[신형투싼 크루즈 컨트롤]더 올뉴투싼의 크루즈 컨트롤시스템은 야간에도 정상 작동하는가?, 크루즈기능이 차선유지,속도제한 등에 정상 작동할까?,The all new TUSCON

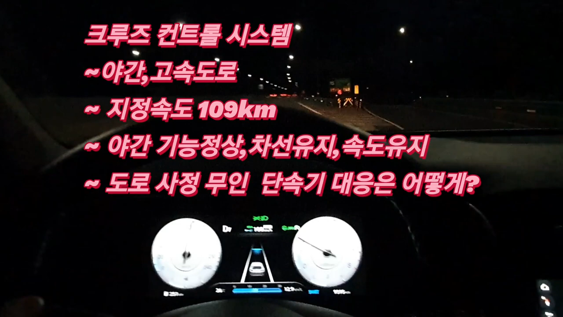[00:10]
이용하고 있는 도로는 대전 통영관 고속도로와 경부 고속도로를 야간에 달리고 있습니다 이
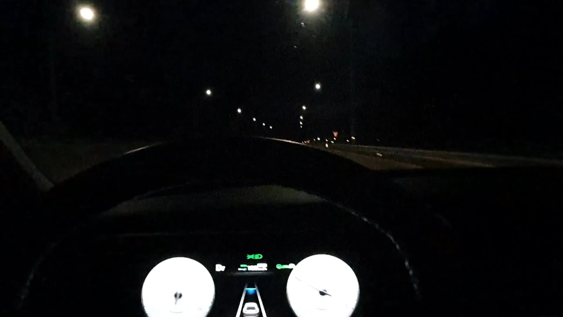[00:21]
고속도로의 지한속도는 100km 와 110km 되겠습니다. 구간에 따라 차이가 나기 때문에 크루즈 컨트롤에 지정된
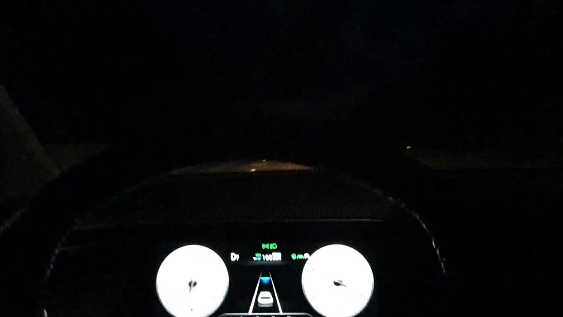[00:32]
속도는 109km를 지정을 해놨습니다 지한속도
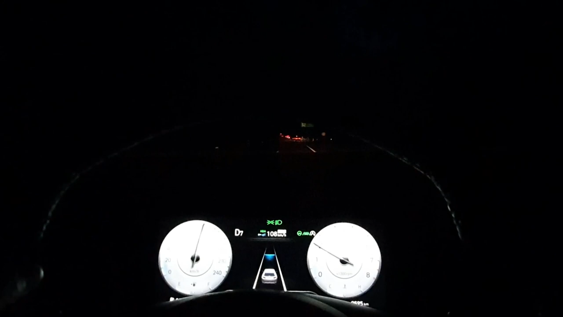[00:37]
범위 내에서 계속해서 달리기 위해서 109km로 지정하였음을 말씀을 드립니다
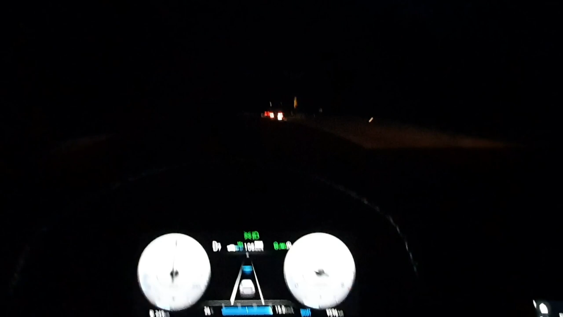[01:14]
야간에 차선을 제대로 유지하고 있는지 속도를 정확하게 내는지 그리고 고정식제한속도 무인기 단속에 걸리지 않는지를 테스트하는
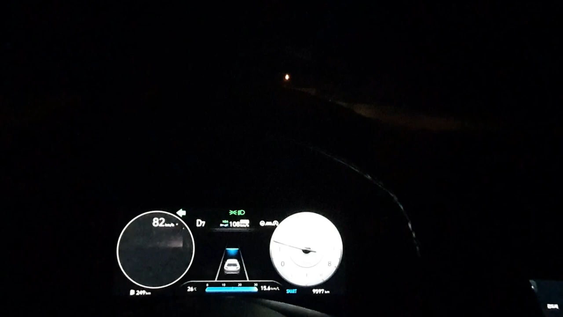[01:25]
것입니다 앞에 차량이 있어서 속도가 나지 않다 차선을 변경해서
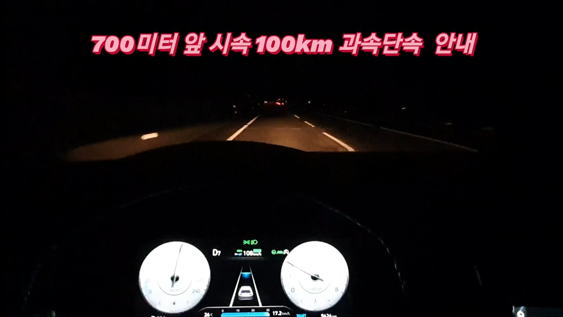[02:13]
야간에 700m 정도 후방에 제한속도 무인 단속기가 나옵니다 그것을 안내를 해주고 있습니다 서서히 속도가 떨어져서 100km로 달리고 있습니다
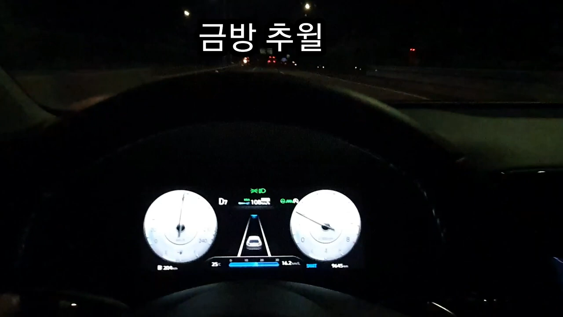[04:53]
좌측으로 주행선으로 좌측으로 간빡이를 눌러서 차선을 변경했습니다 그리고 무습게 속도가 올라가고 있습니다 금방 올라가네요 지한속도 지정해 놓은 속도 109km까지 금방 몇초내에 도달을 하였습니다 이렇게 야간에도 크루즈 컨트롤 시스템은 정확하게 시스템의 역할을 하고 있다는 것을 보여 드립니다 야간에 뿐만 아니라 주간에는 물론 이야기 할 것도 없습니다 야간에 잘 되니
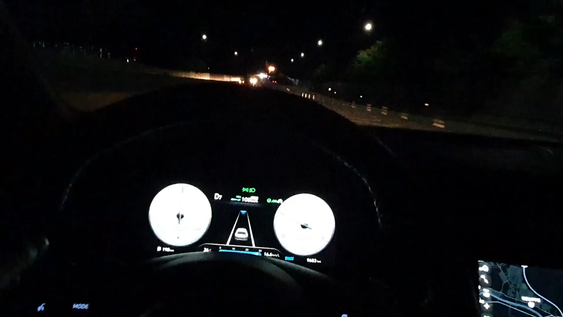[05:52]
단속기를 통과하면 다시 속도가 올라갑니다 통과했습니다 속도가 올라가는 것이 보이죠 이렇게 오늘은 두얼뉴 투싼 2.6 터보 가슬립 4WD 가 어떻게 야간에도 크루즈 컨트롤 시스템이 작동하는지를 테스트해 보았습니다 야간에도 안전하게
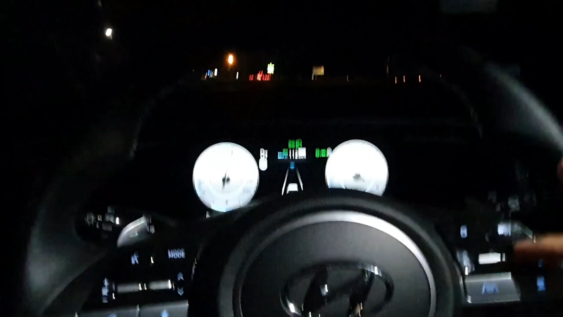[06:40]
것을 보여드리고 있습니다 저것은 제한속도 110km 도로에서 110km 로 지정해 놓으면 초록색이 됩니다 그런데 109km